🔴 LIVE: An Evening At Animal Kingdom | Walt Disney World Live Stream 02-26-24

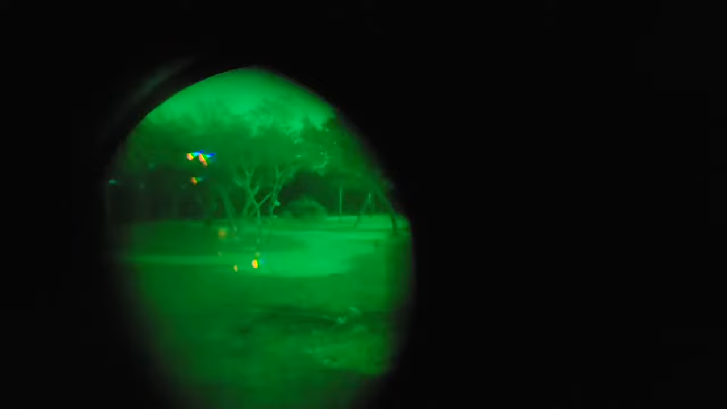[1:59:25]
Look. Those are amazing. That is incredible.
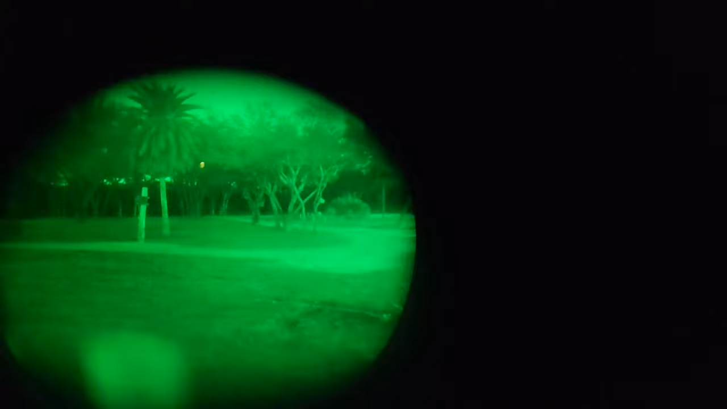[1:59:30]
Right over there, you can see something standing. Wait, what's where's it at?
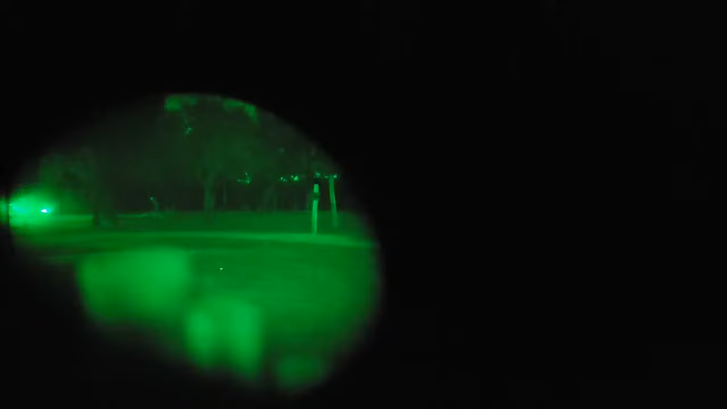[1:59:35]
Right there. Pick one. See them? Giraffe. Oh, wait. There it is. Right there. See it? Right there. There's the giraffe. You can see it. Right there it is. So, I like the yellow back there. Look at that. That's crazy. Yellow back covered animal.
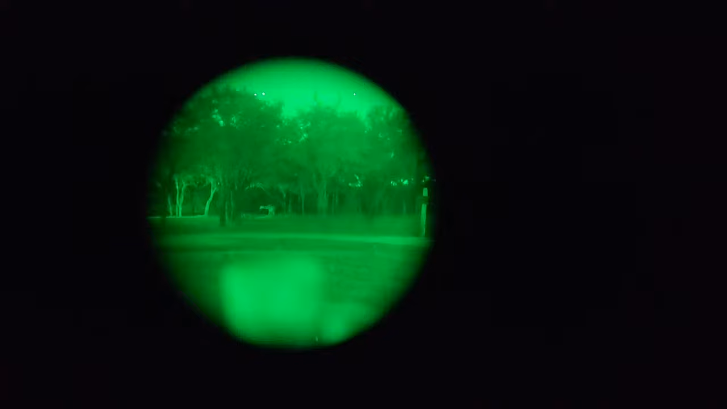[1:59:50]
You ever go to animal? All right. That was cool. Can you check those out? Yeah, sorry. So the giraffe is right over that way. The giraffe and a zebra is right out in front of him.